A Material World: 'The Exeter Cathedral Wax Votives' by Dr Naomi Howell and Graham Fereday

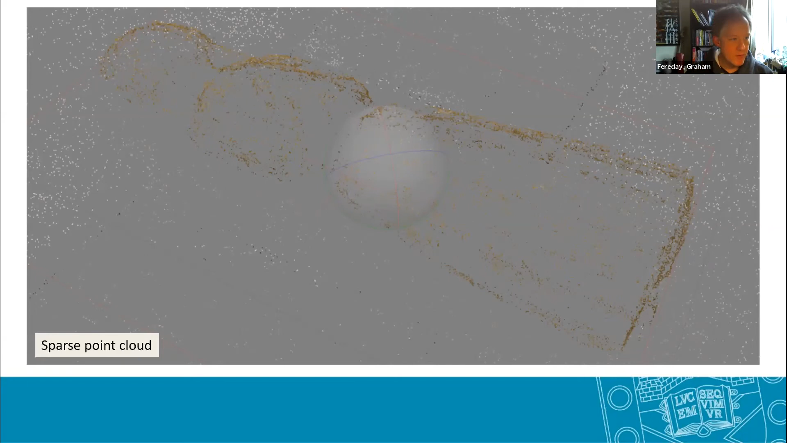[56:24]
once we're happy with that stage in the process and we've got a sparse point cloud and we've got that alignment of the images and we're confident that the software has aligned those correctly then we can move on to the next stage which is making the dense point cloud
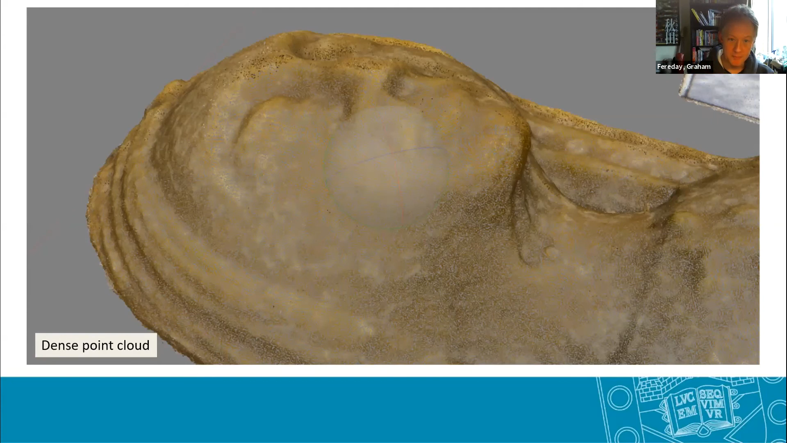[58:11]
with is um a digital representation of the object but then wrapped in these in the images that you've taken um to give you kind of a photorealistic model which hopefully you can see here um so again this